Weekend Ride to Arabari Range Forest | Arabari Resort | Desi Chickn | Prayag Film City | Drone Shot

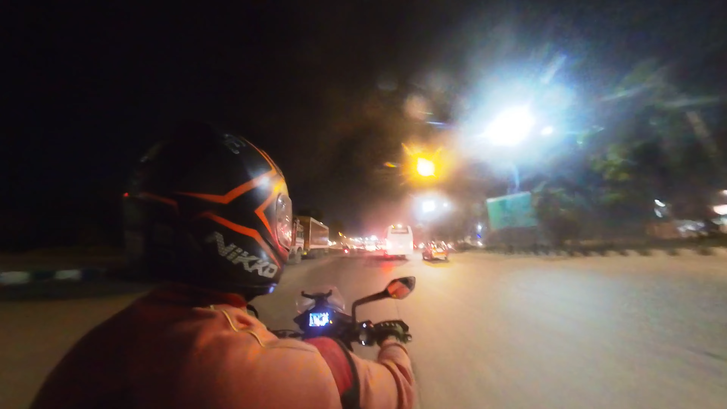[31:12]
বাজে 6:40, পার করছি ধুলোগড় টোল ট্যাক্স, আর তো একদমই এসেই গেছি, তোমরা তো সবাই জানো এই রাস্তা আর কি বলবো।
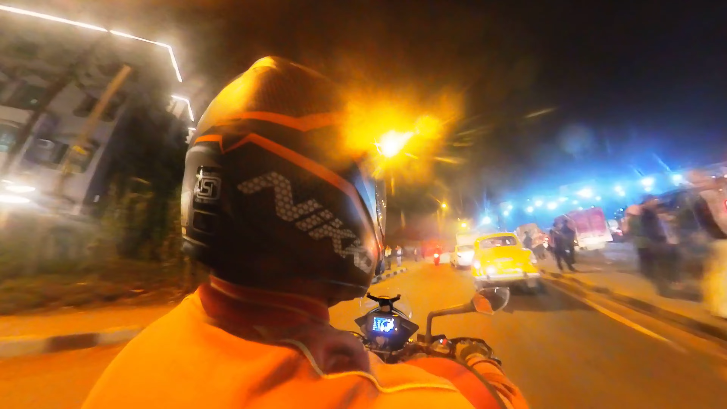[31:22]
তো চলো এবার একদম, দেখেছো কিরমভাবে লোক চালায়, যাই হোক। তো চলো তাহলে একদম বাড়ির সামনে গিয়েই কথা হচ্ছে, সুজয়দা তো সামনে থেকে ডান দিক চলে যাবে,
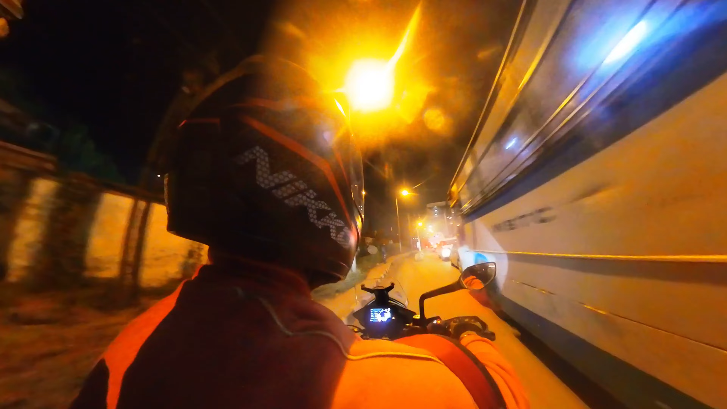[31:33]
আমরা চলে যাবো সাঁতরাগাছির দিকে, যেরম যাই জিত আমায় নামিয়ে তারপর বেরিয়ে যাবে। চলো তাহলে, ঘড়িতে বাজছে 7:05, 6:54।